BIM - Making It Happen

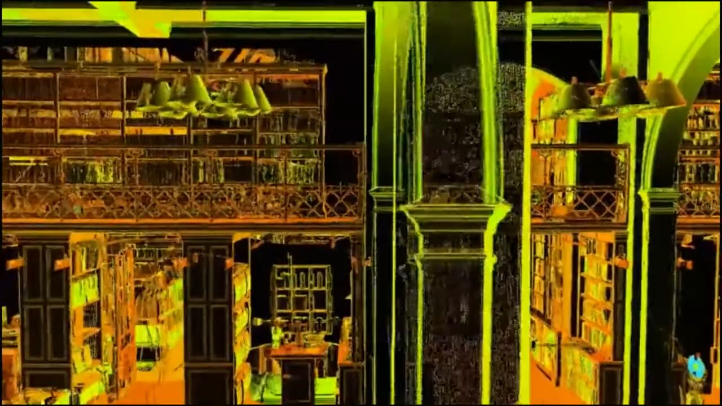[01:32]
which is fixed positions in space, in plan and height,
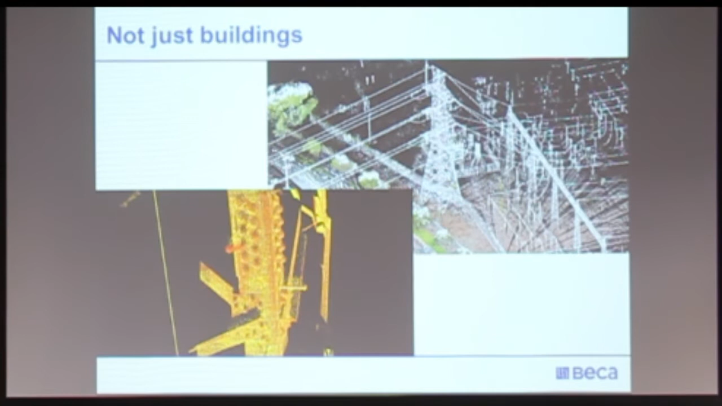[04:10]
which is a darn safer and easier than climbing up there with a metal tape measure to measure that.